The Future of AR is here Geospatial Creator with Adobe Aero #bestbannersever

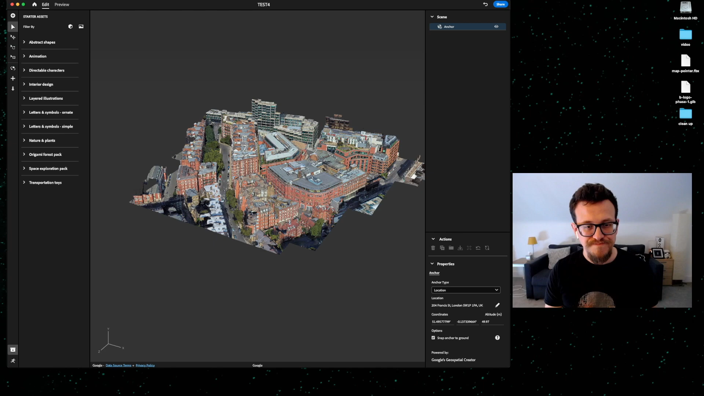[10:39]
the when it loads into sorry, when when the experience loads into aero, it only loads in a proportion of that map top. It only loads in what you need comparable when you compare it to Unity.
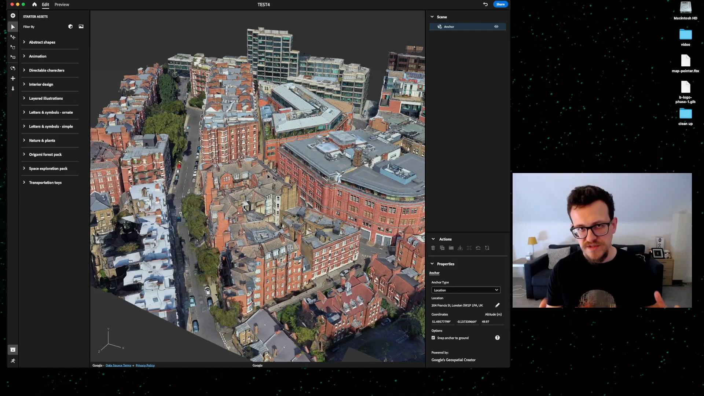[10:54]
Unity doesn't it loads everything in, but as you move around it or reload it, so it's not always sort of, it's not too much heavy lifting. So anyway, there's our lat along, you can see down there.